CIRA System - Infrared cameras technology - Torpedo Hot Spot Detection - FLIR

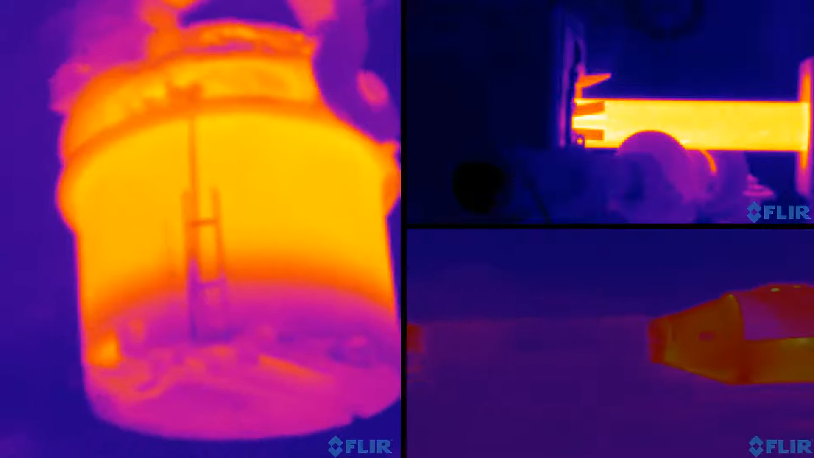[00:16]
The state-of-the-art FLIR infrared cameras enable CIRA to automatically identify,
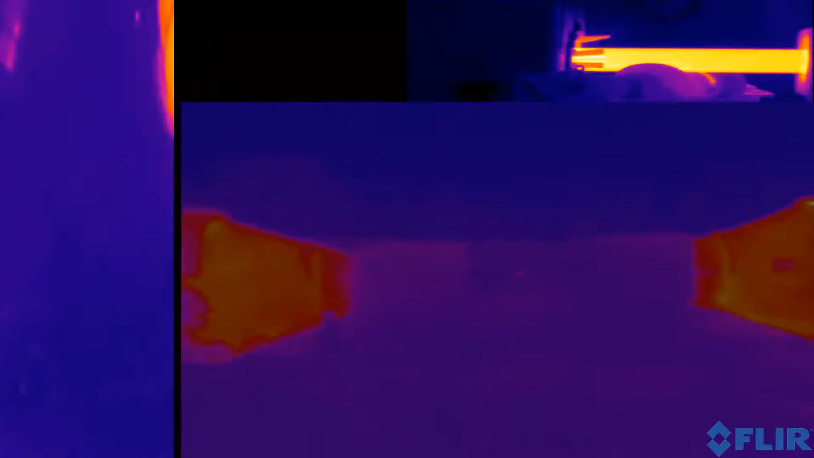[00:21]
evaluate, and generate alarms of surface temperature anomalies in
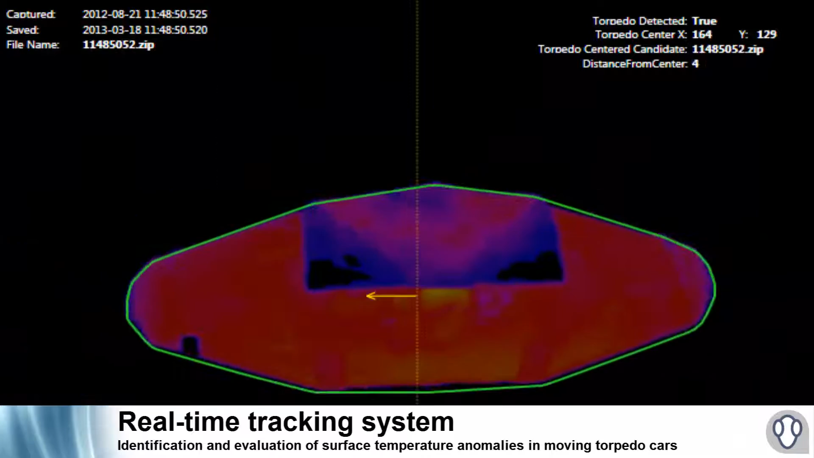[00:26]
moving torpedo cars without any human intervention.
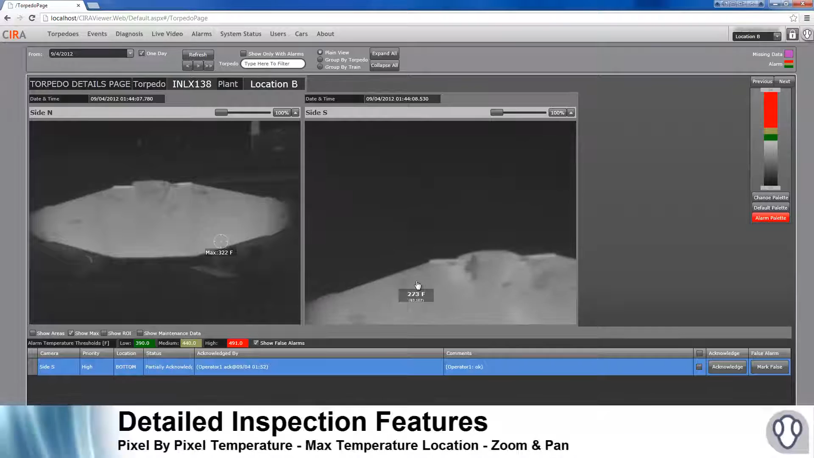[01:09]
CIRA automatically detects the centered image for each torpedo and joins both side images in an identified torpedo using RFID tags.
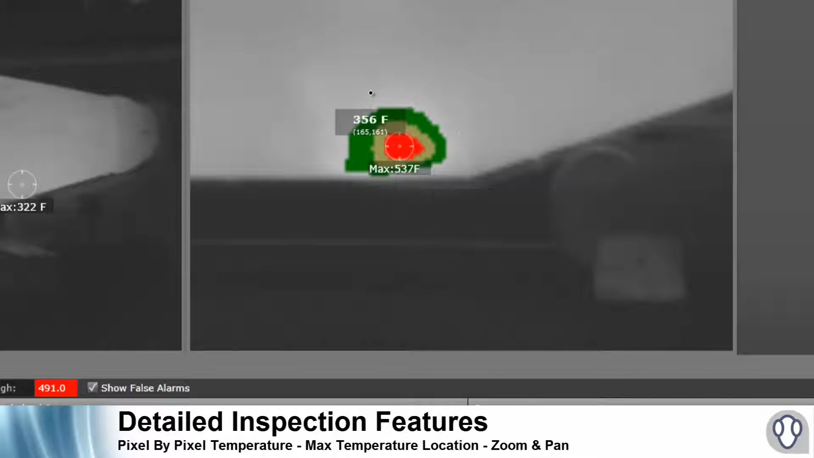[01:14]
On screen: spot 356°F
Pixel-by-pixel temperature inspection available. Zoom and pan allows the users to inspect the anomaly in detail.
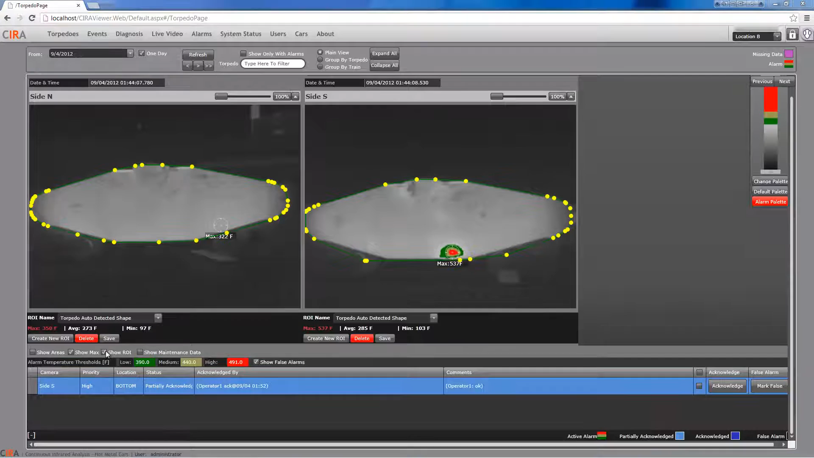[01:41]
CIRA's region of interest is a great tool that enables users to analyze a portion of any torpedo surface in detail.